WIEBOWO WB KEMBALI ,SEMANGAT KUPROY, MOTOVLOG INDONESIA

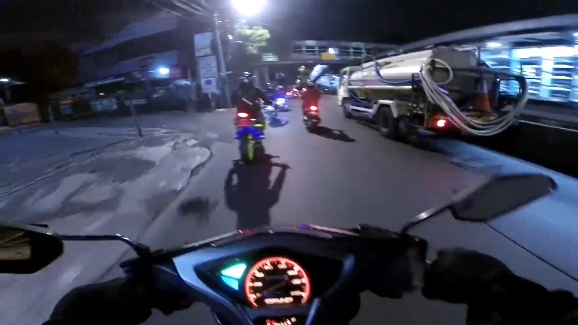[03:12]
Nah, saya paling di belakang ini. Bangkong. Dan ini di depan ada Mas Elang sama si Firman. Kayaknya mau ngisi bensin apa enggak ya. Biasanya sih cuman mampir-mampir doang, enggak pada punya duit kali. Oh, no. Ya Allah. Kayaknya malam ini, aduh ya Allah. Luar biasa. Ketawa-ketawa mulu. Semangat 86, oke. Oh, si Firman.
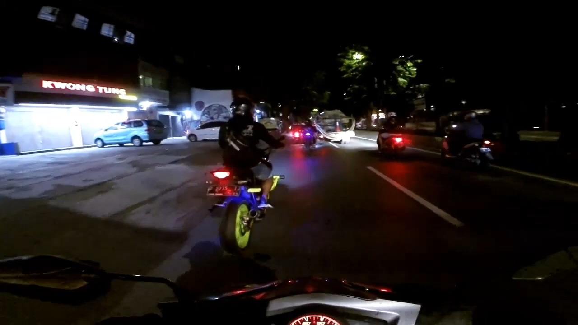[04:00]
1 2 3 4 5 6 7 8 9 10 11 12 13. Nggak tahu sih sebenarnya ada berapa orang sih?
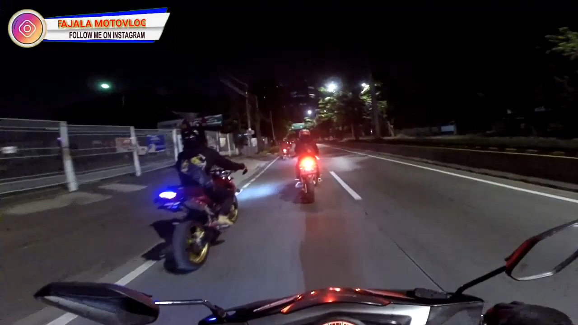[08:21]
Sepertinya malam hari ini ramai banget guys, ada beberapa motor juga, saya nggak ngitung tadi ya,
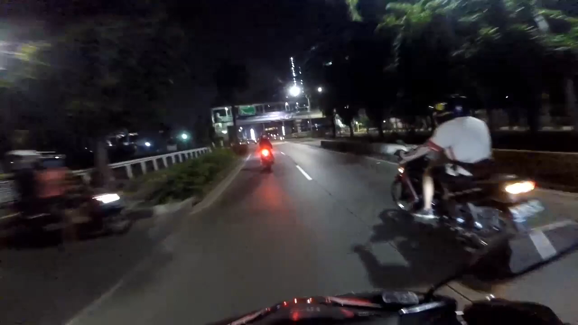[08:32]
ngitung doang tadi nggak begitu kelihatan semua soalnya tadi. Wow. Mana kita putar balik guys.
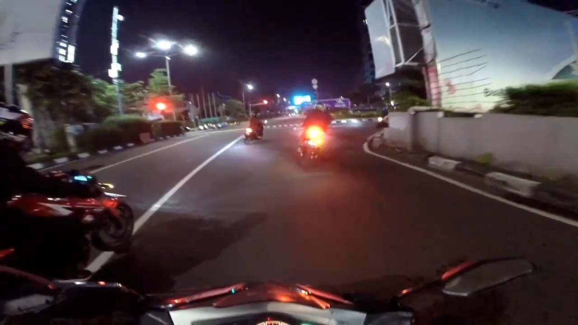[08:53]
Wow, hebat. Dan nggak tahu arahnya kemana, yang penting kita ikutin aja ya guys ya. Yang di depan masih bawa sekarang.